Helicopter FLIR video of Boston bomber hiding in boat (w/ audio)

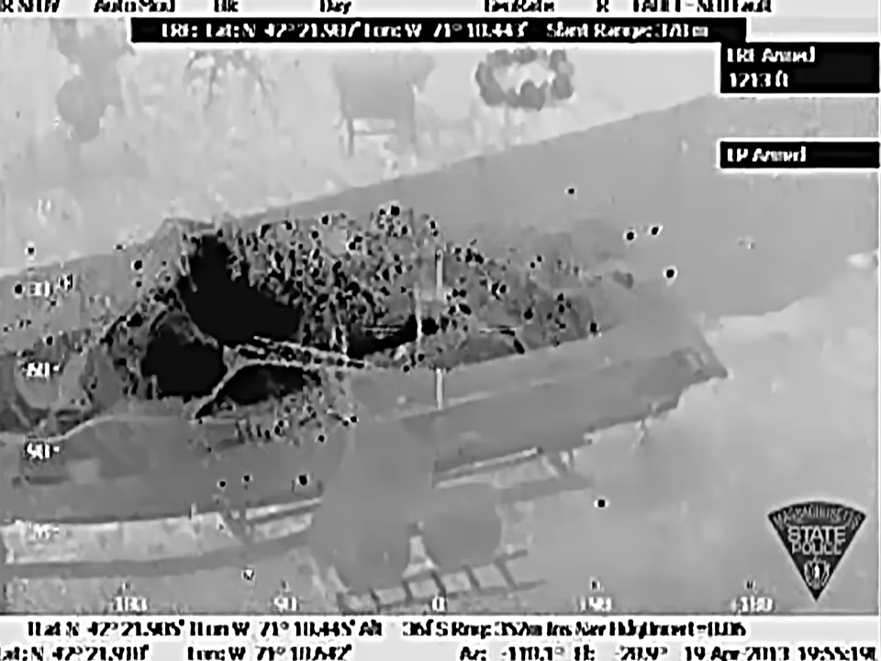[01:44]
I'm asking you receive negative on movement.
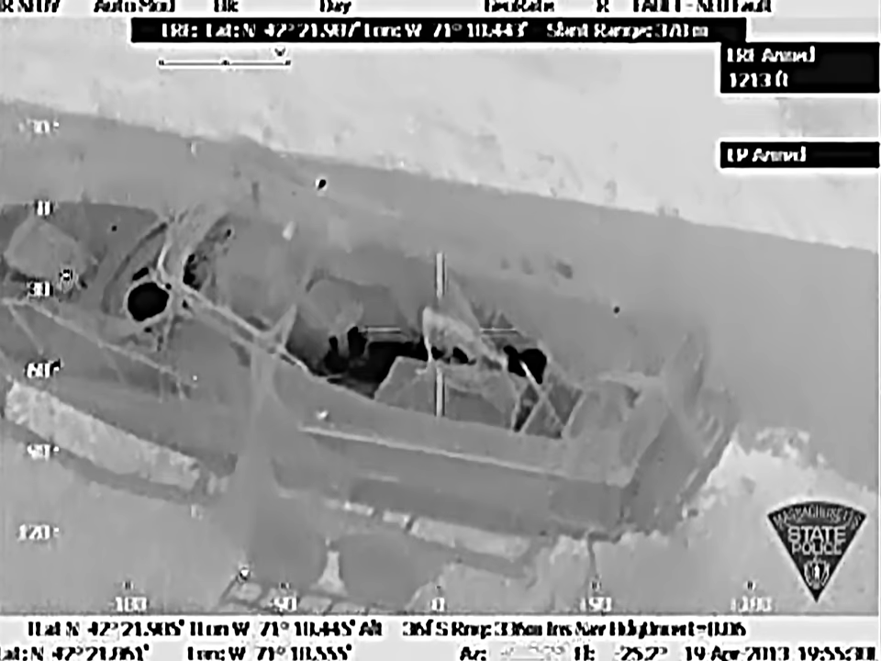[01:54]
I have an inquiry. Can you tell there's still a fire on the boat?
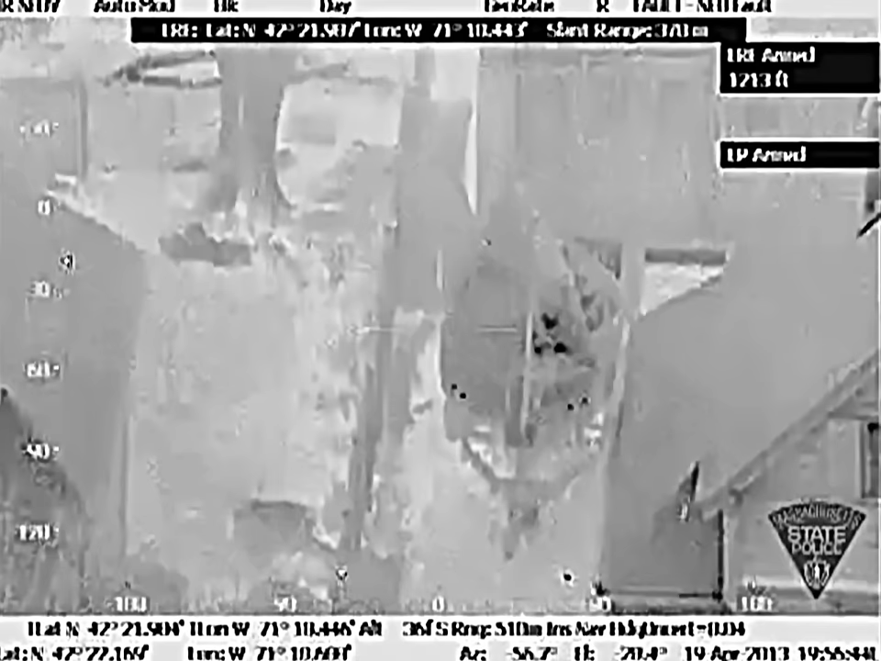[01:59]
That'll be a negative for our safety, sir.
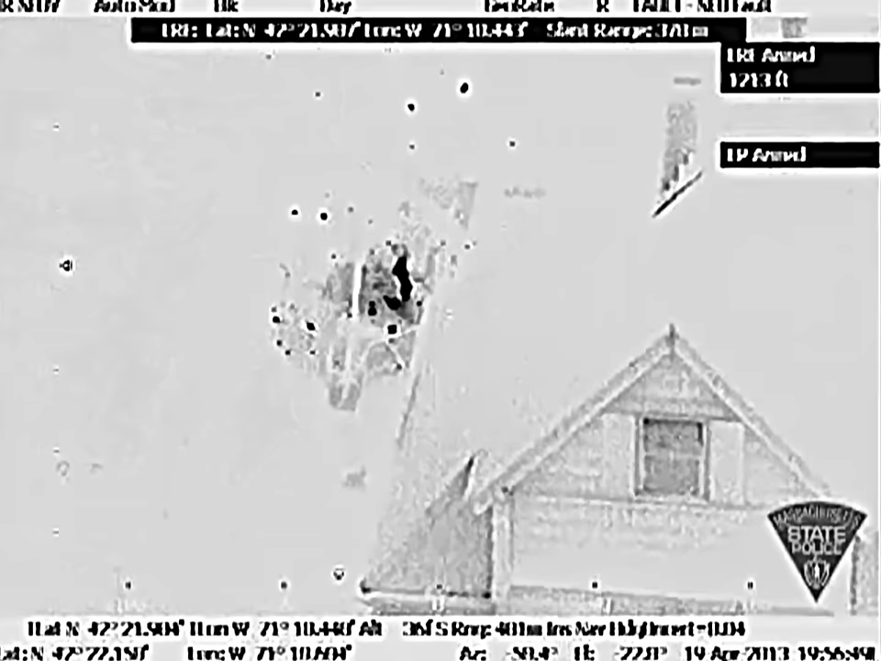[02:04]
Air 3, another flashbang. Negative on movement. Negative movement.
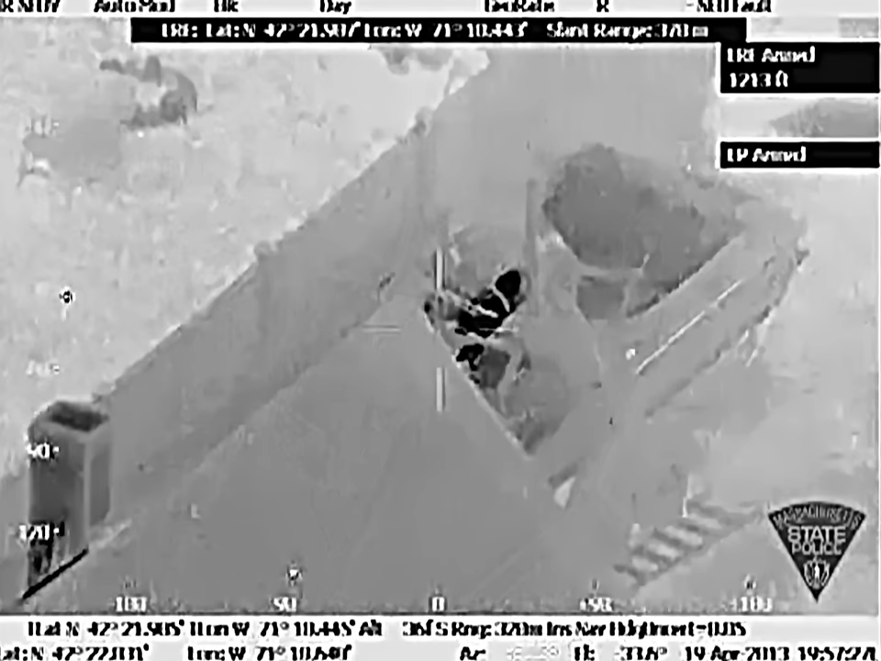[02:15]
I'm asking you receive negative on movement.
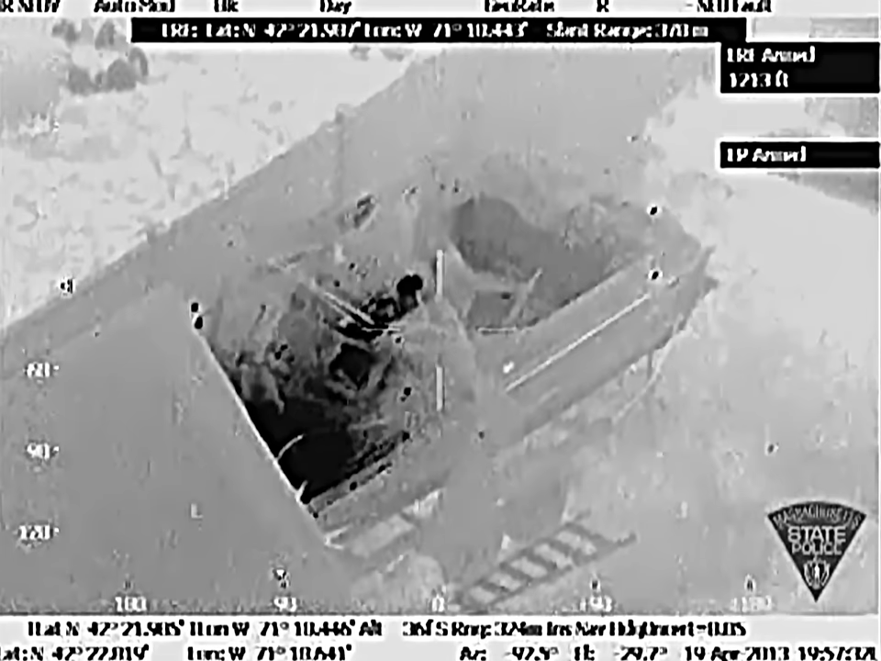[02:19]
Flashbangager are with a ship a good distance from our subject. H.R.T., we'd like one more pass if you can do it. We'll go ahead. We're going to have to get substantial distance, though.
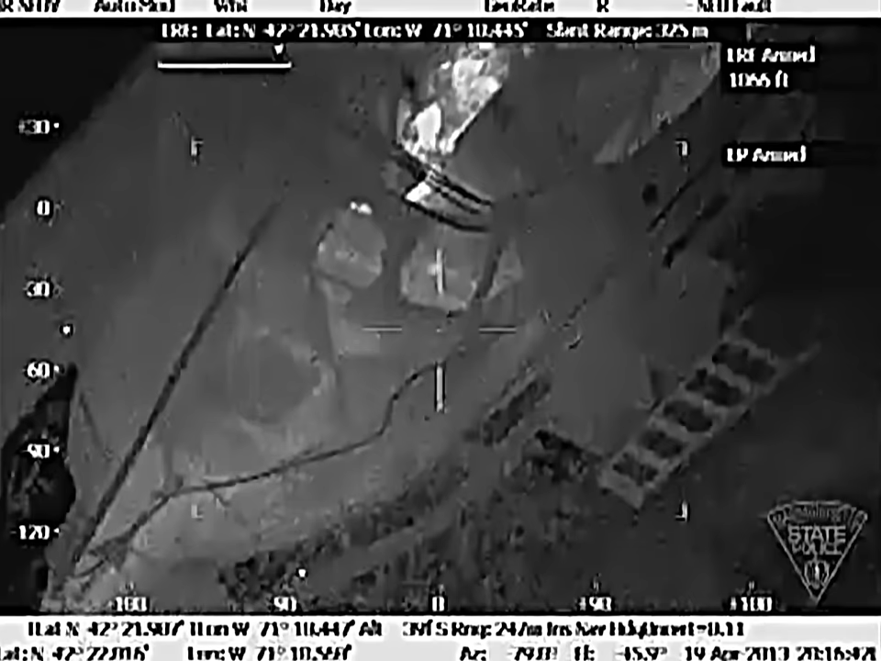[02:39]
We're set up for one more pass for the night's done. H.R.T., and your pleasure on that, SCP. Or for the colonel, you want us to secure. We have movement. Arms moving. H.R.T., we're going to get up for the next time.